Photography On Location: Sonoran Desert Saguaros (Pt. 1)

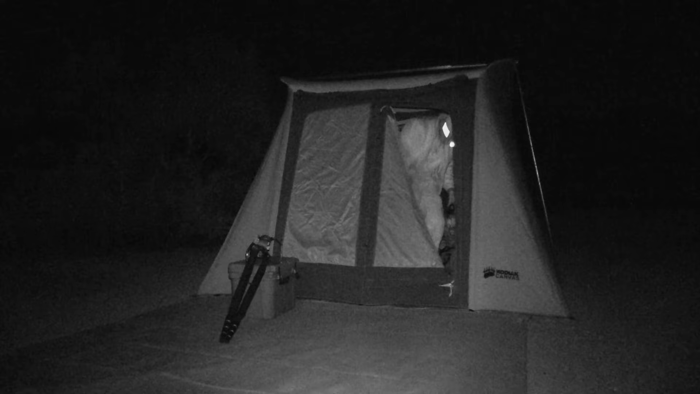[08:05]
It's a quarter moon tonight, which means there aren't as many stars as I would like.
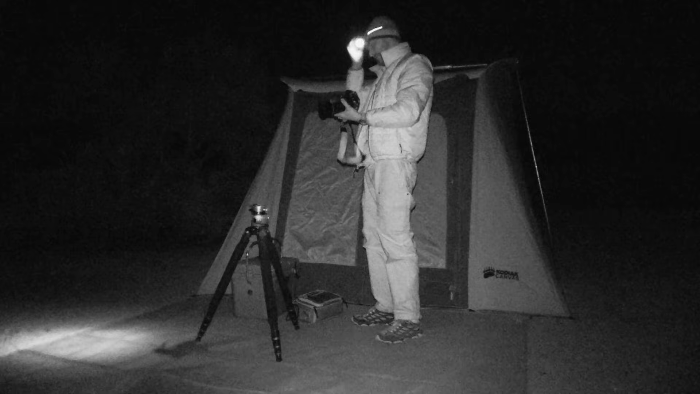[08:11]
But that's okay. I think I can still do some fun stuff with the moonlit landscape. And I brought a flash with me with some colored gels. So I'm going to try popping some color on some of these cactus.
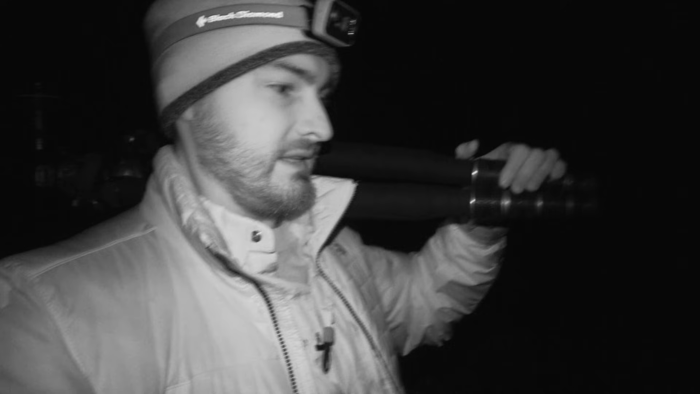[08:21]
See if I can do something a little more creative than just the standard nighttime shot. Okay, so I was just about to set down my camera.
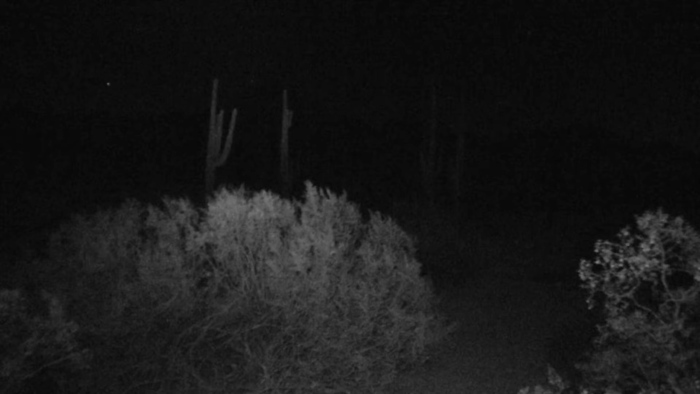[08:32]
And I looked off into the distance with my headlamp and I saw something glowing out there. And I thought maybe it was a reflector off of a post or something. But then it blinked.
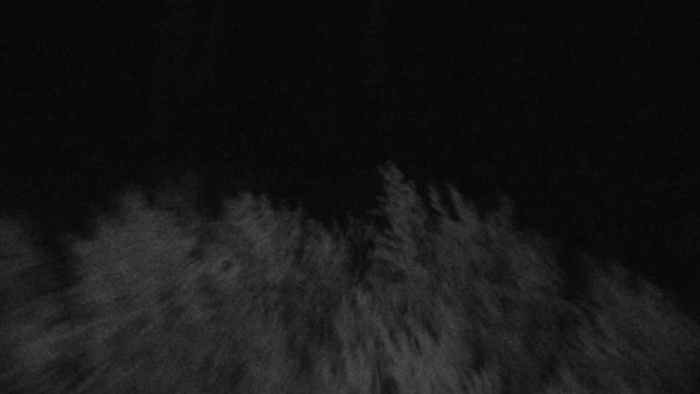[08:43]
So I'm hoping I can see it here. There it is. There it is. There it is. What the heck is that? Come on. Come on, show me. Two little eyes. Of course, now that I got the camera out, it's not happening. Oh, shit. There it is. There it is.
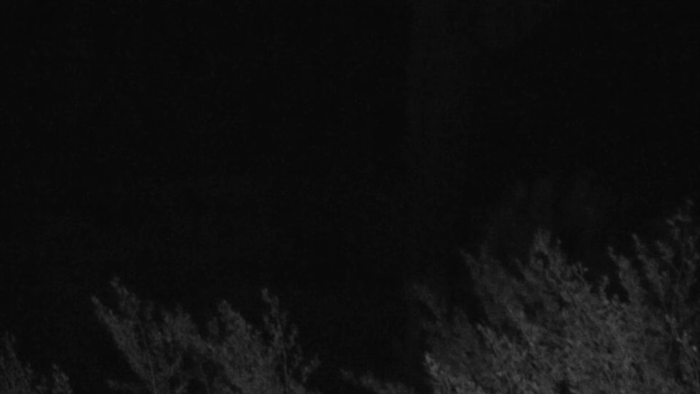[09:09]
Come on, focus. Right there. Right there. Oh, this is creepy. It feels like Blair Witch.
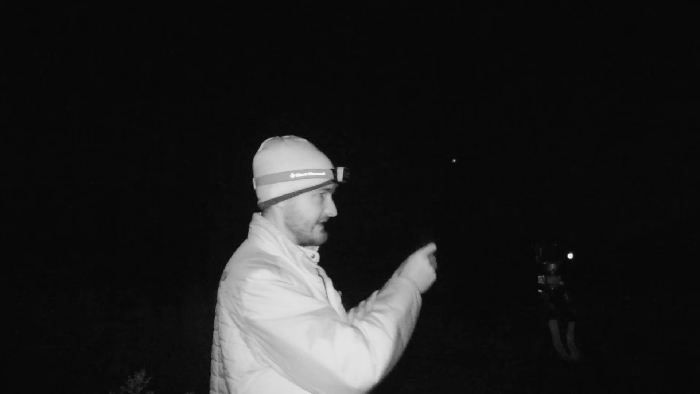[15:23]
So I'm going to be running and hustling. It's going to be tough, but I'm going to make it happen. Should be fun.
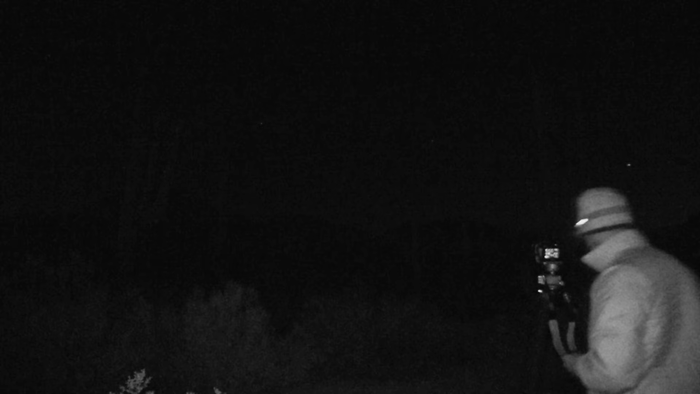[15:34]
Okay, here goes nothing. First off, let me apologize for the video going out of focus here. This is my first time using the night vision function on my video camera, and I'm still figuring out the best way to focus in night vision mode.
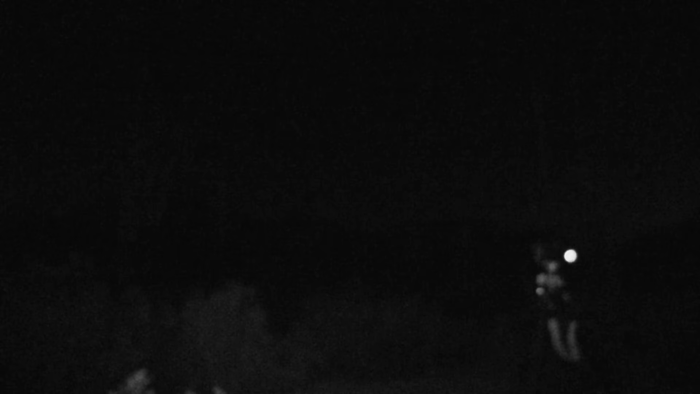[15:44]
You'll notice that during this exposure, I ended up running through my own picture several times. And you may be wondering why I don't show up in the resulting picture. Well the cool thing about doing long exposures in the middle of the night like this is, as long as you're not giving off your own light, you can run through your own picture and you won't even show up. Now if you have a headlamp on or you're carrying a flashlight or something like that, then yeah, you'll leave a trail. But if you just run through your picture and not giving off any light, you'll just disappear.